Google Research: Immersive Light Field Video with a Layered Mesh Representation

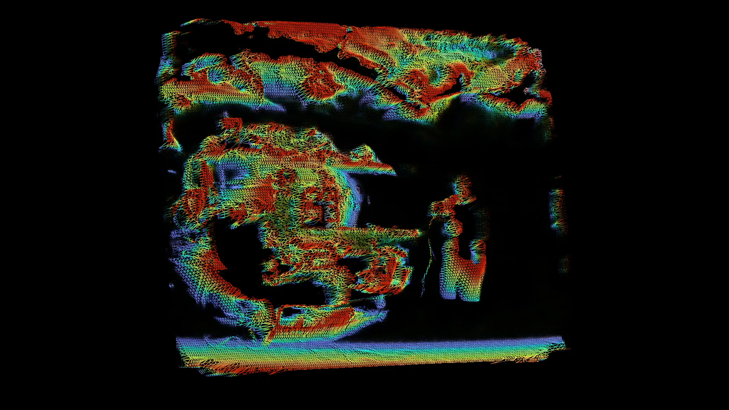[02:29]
These LMs also have RGBA textures and can be rendered similarly to the original MSIs, but far more efficiently and at greatly reduced storage cost.